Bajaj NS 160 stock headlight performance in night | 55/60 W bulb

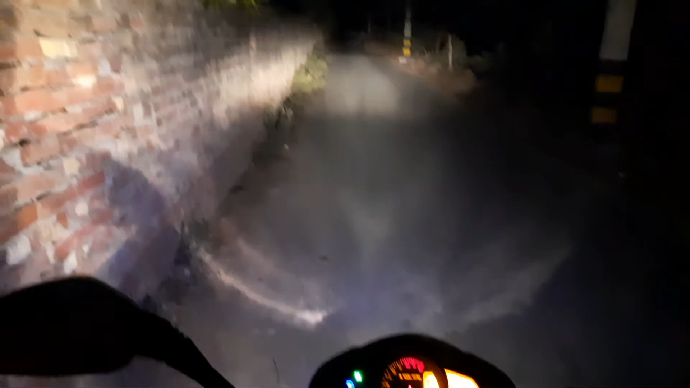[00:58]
यह देखों यह हाई वी में और यह लोगी में यह दिप्पर है